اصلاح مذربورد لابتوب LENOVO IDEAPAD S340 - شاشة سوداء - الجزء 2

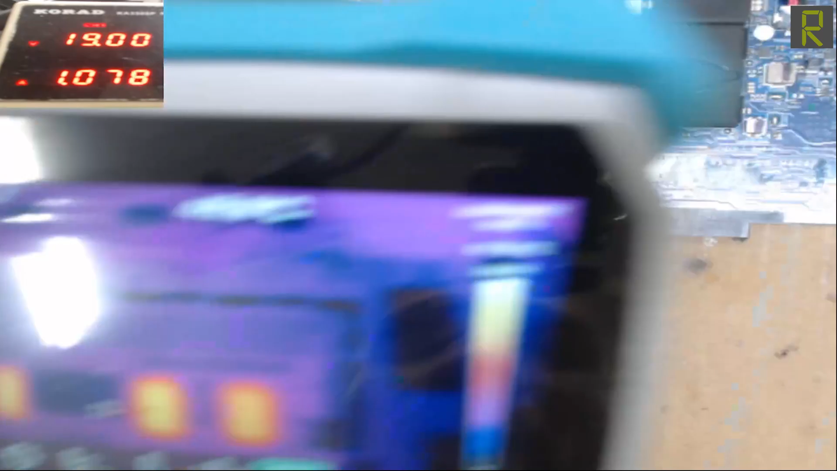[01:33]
حاول بس ان انا اوضح لها طورة شوية.
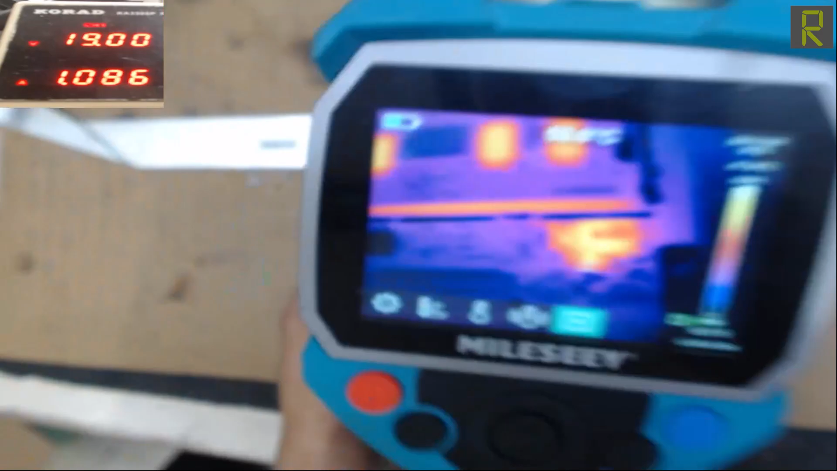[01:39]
وزي ما احنا شايفين دي حرارة هنا حرارة هنا حرارة هنا.
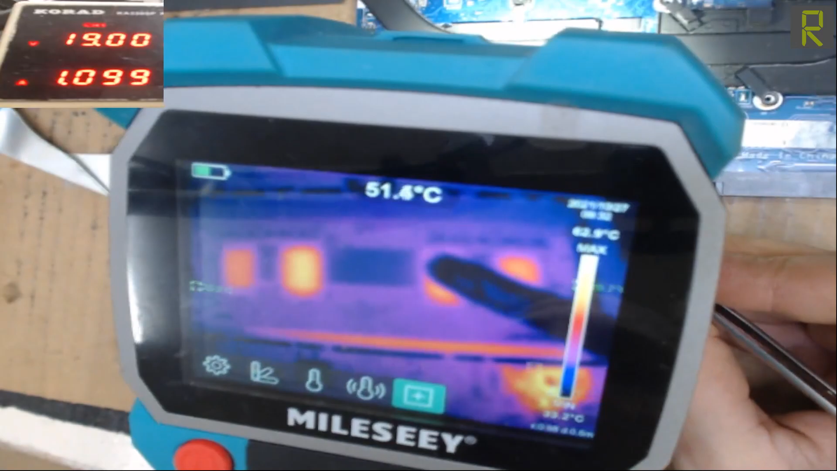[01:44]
الشرايح بتاعت الرمات تقريبا كلها فيها آآ درجة حرارة عالية.
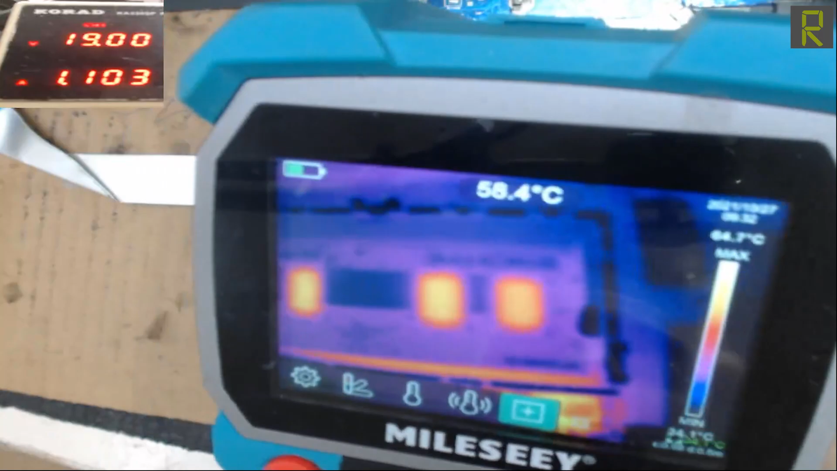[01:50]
تمام? والكلام ده معناه ان بنسبة كبيرة جدا ان خط المين بتاعي لما دخل على الواحد واثنين من عشرة اصل عندي تلف في الرمات الخارجية.